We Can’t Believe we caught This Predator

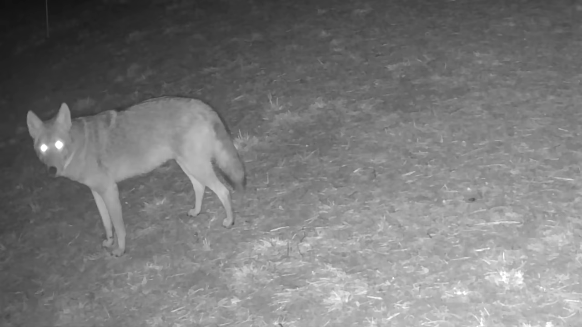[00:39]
That's right a coyote came right up to their door and that's why we were tough on our son Eli when he didn't
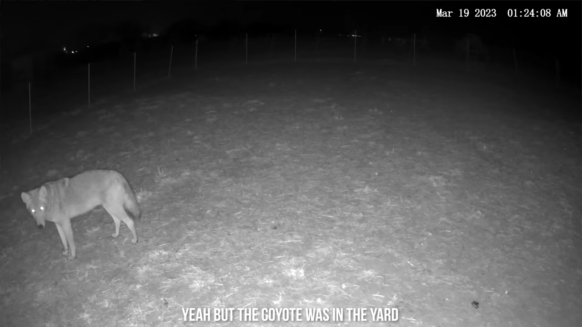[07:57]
Yeah, but the coyote was in the yard. It was in the turkey yard. Yeah, he had a taste of it. Yeah.